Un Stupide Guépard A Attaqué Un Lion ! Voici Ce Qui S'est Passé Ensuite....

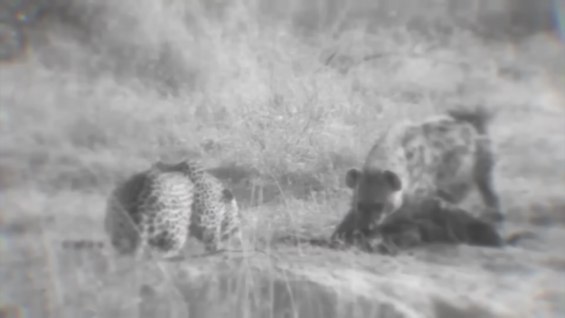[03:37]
Le léopard s'est jeté sur la hyène qui devait déjà s'enfuir.
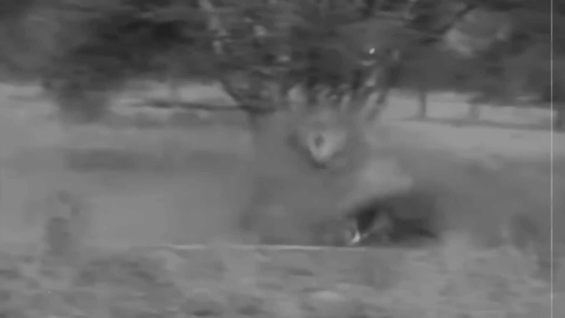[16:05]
Le guépard se débat, essayant de frapper la gueule du lion avec ses pattes griffues, mais le plus grand félin avait un énorme avantage en force.
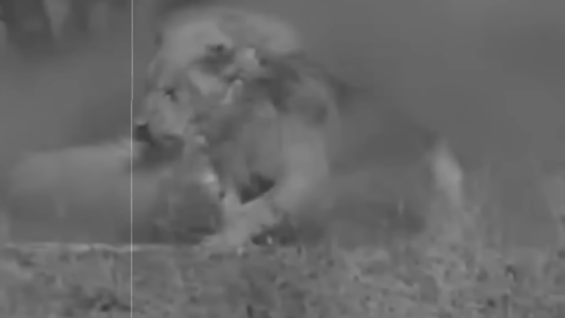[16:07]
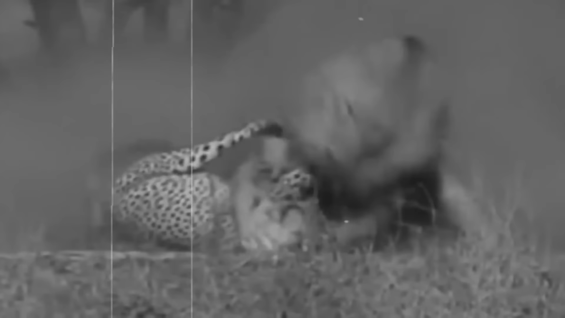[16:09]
Le lion écrasa rapidement son adversaire de puissants coups de patte avant de lui briser brutalement la nuque d'un coup de ses puissantes mâchoires.